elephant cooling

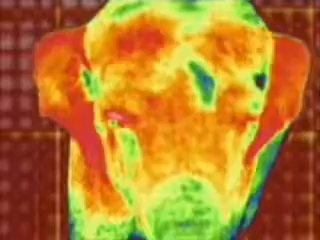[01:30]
As this infrared camera shows in red, these ears radiate a lot of heat.